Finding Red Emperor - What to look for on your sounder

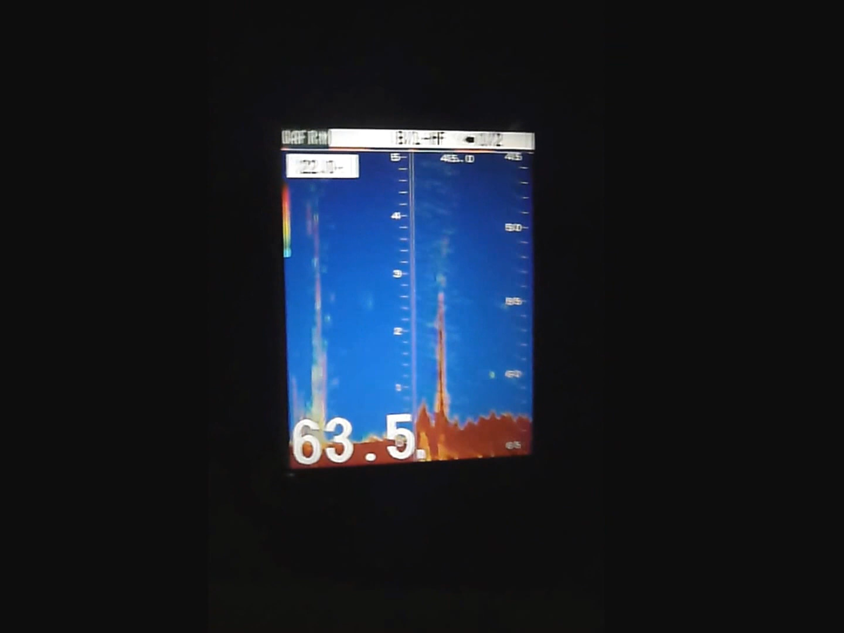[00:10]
So we've just been travelling along here and we've run across this pinnacle, what looks like a good pinnacle here on the sounder.
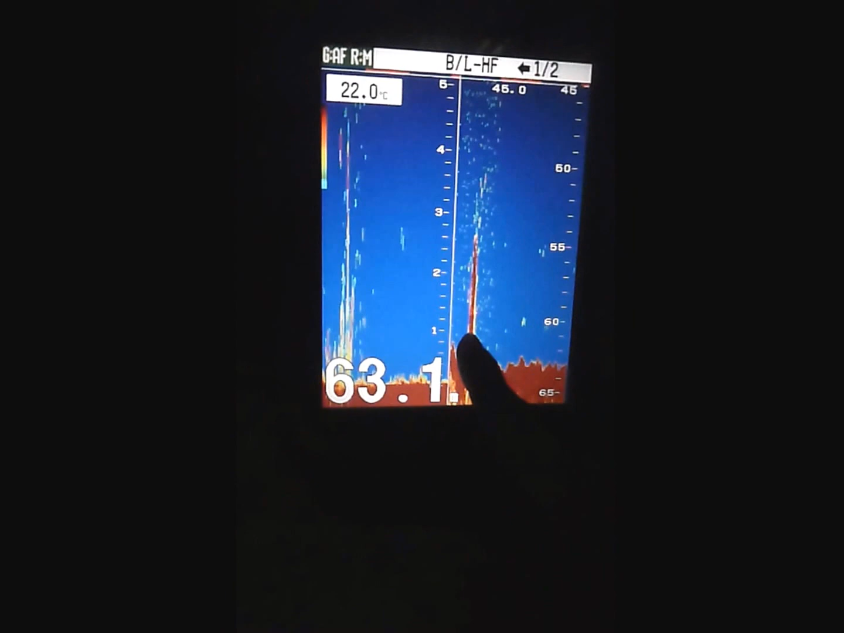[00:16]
On screen: water 22.0°C
So what we'll do is we'll go back over and have a look at that. That was travelling at 45k an hour.
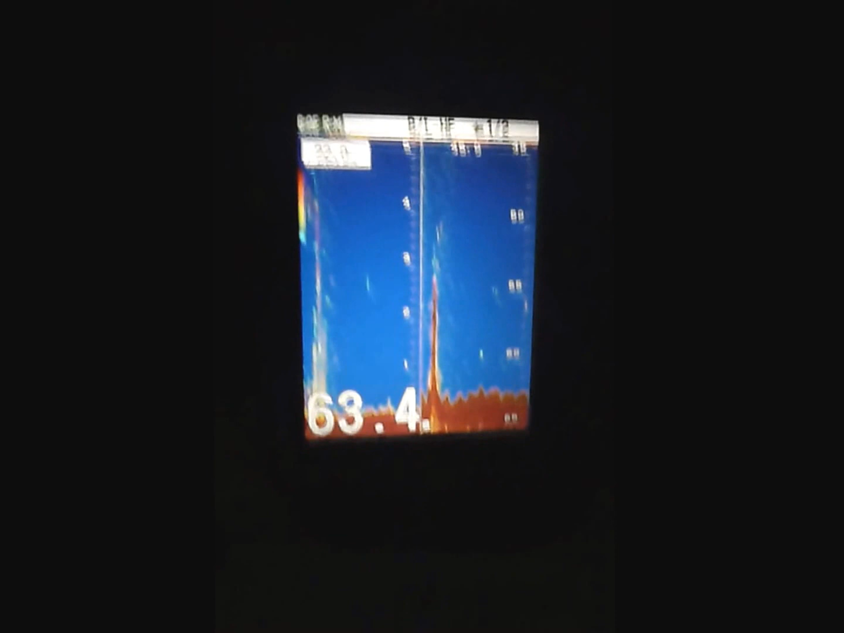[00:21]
So I'll drive back around now and have a look at what the spot looks like at slow speed.
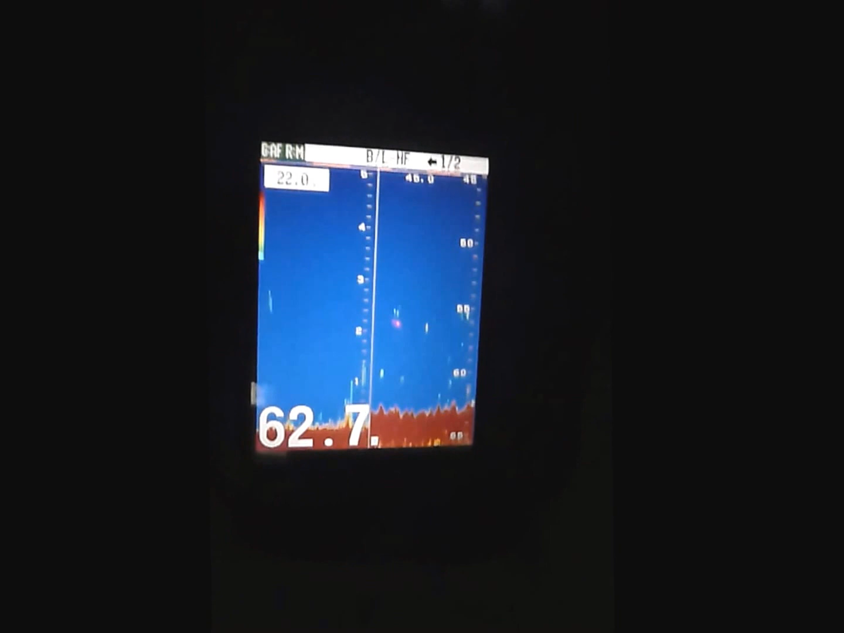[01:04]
You can see on the sounder here that I'm only running 20 metres of range.
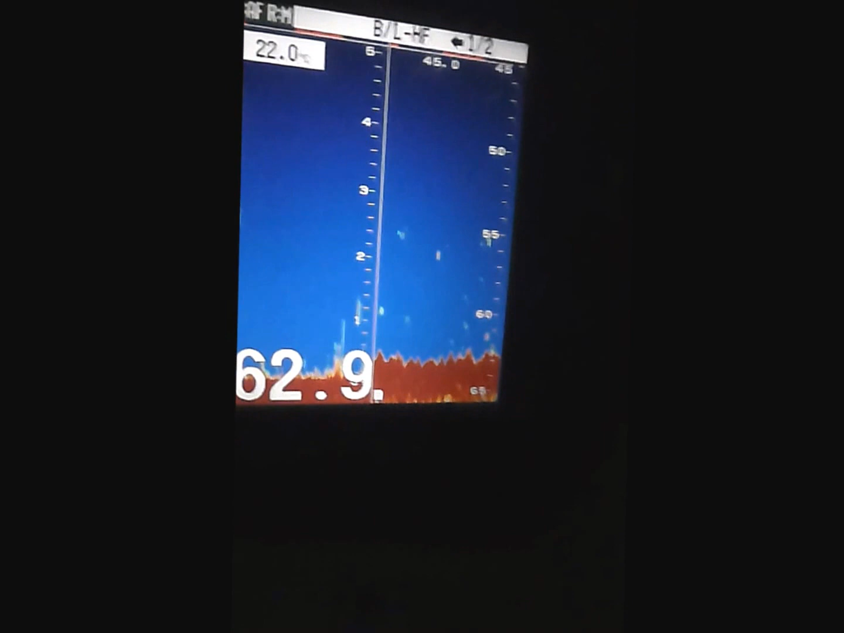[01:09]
On screen: water 22.0°C
What you do is you use your shift function and that makes sure that you're only looking at the bottom 20 metres.
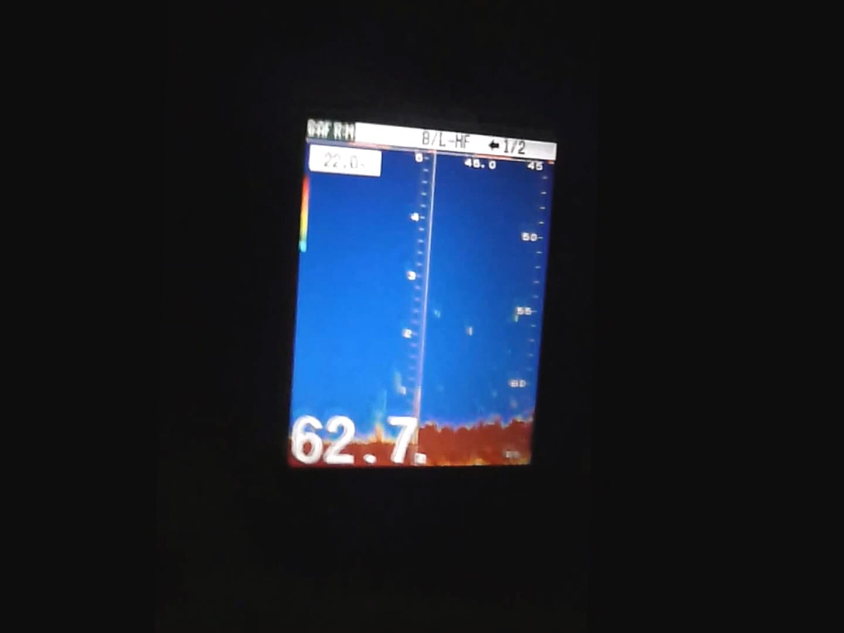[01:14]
So here we go, coming up on a bit of structure here now.
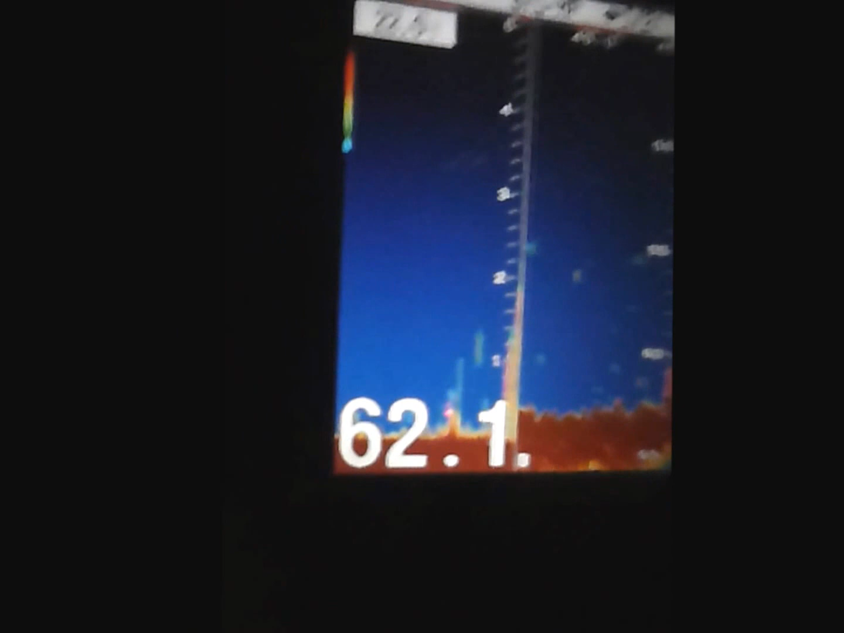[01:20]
Little bit of fish, a lot of fish there actually, fish and weed.
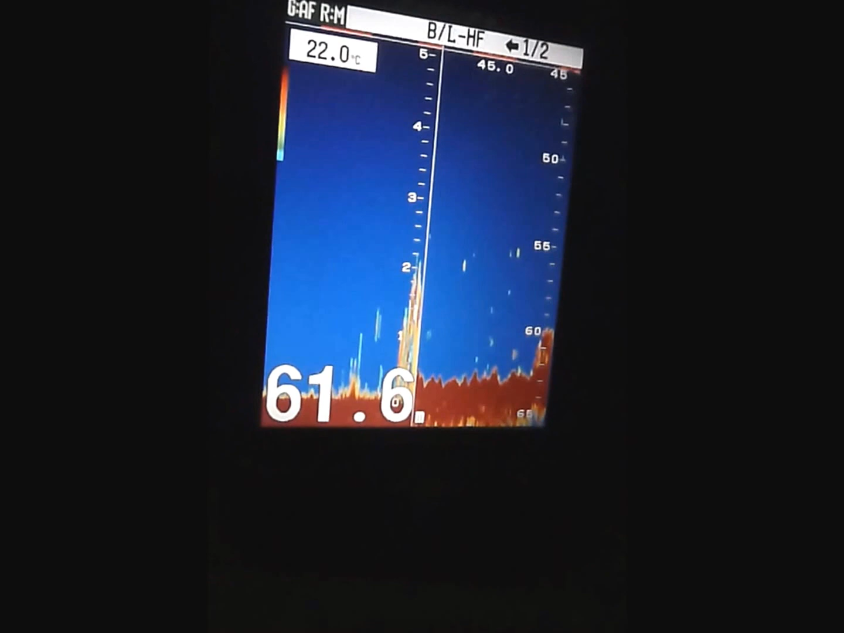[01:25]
On screen: water 22.0°C
Still not up, I don't think, to where the proper mark is because it was about 5 metres high that last bit, the first bit we run over.
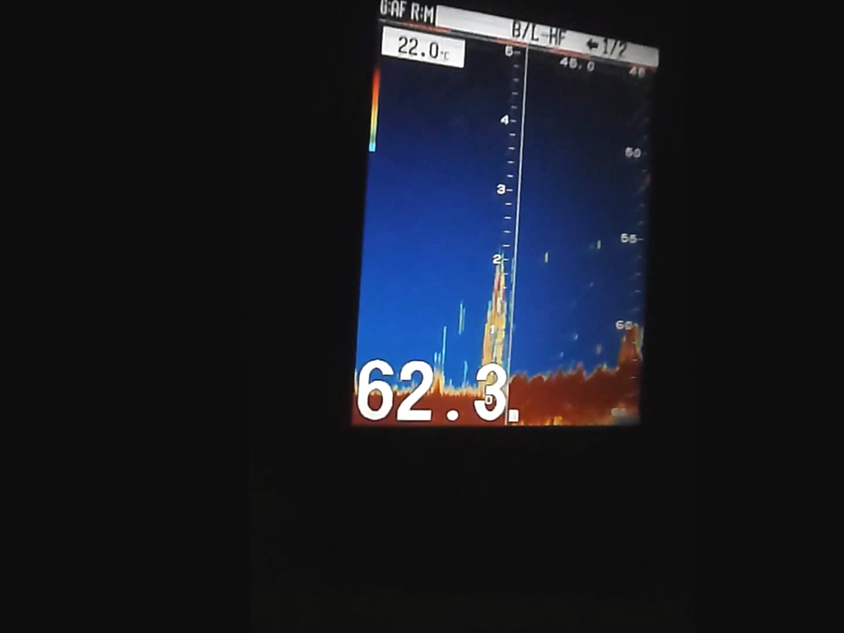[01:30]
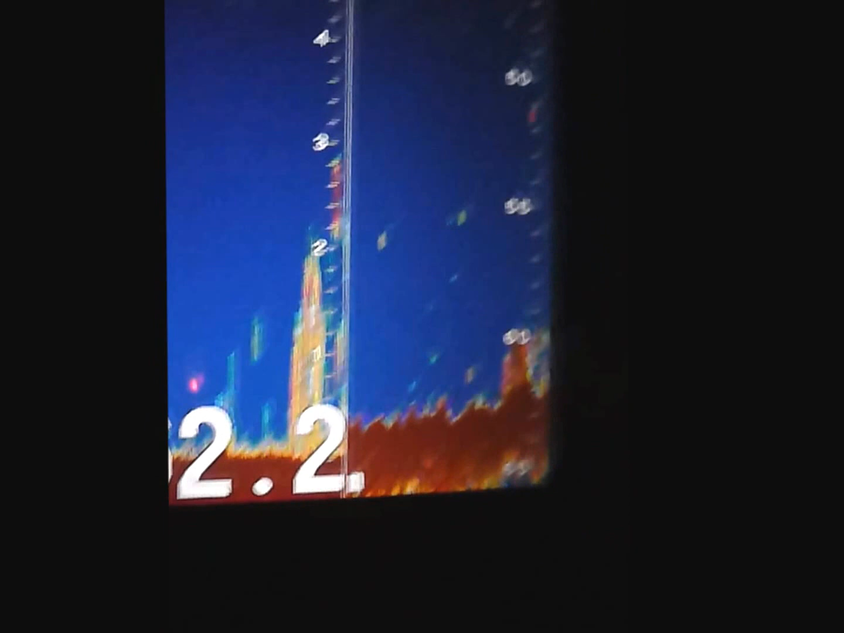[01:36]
Got some big fish sitting here just hanging off that weed or structure there, bit of bait.
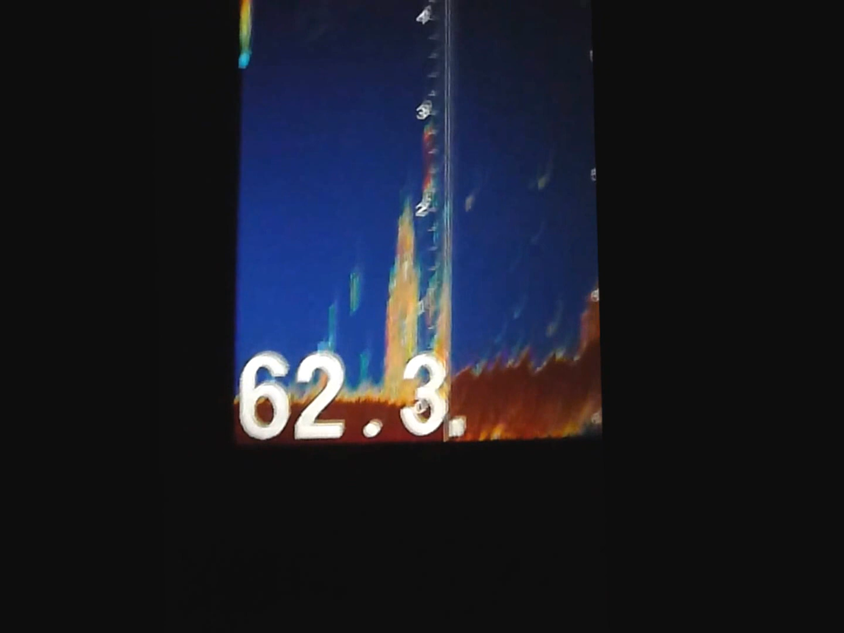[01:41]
Here we go, getting up on a bit bigger structure here now.
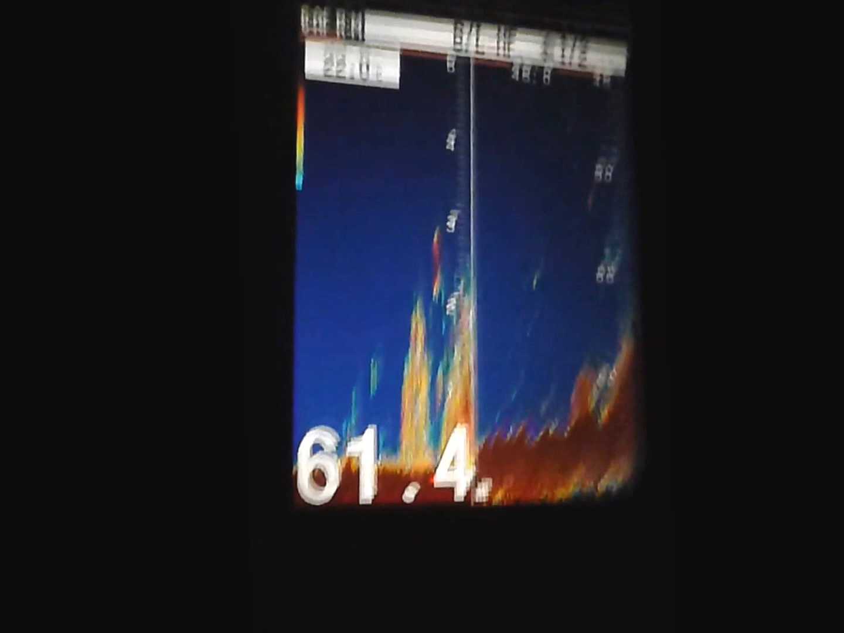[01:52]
It's come up, there's a fair lump of structure there. A lot of fish on top of that. You can see I've got bottom lock on the left hand side there.